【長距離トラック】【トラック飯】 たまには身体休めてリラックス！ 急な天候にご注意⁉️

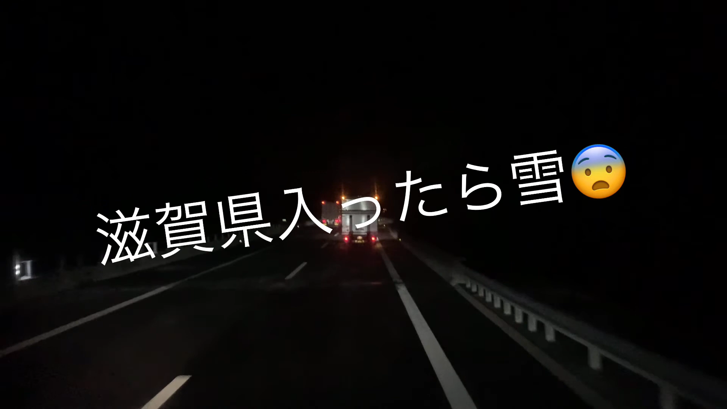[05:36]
雪がやっぱり天候的にちょっと降りそうな感じはしたけど、吹雪いてきましたね。これはやばい。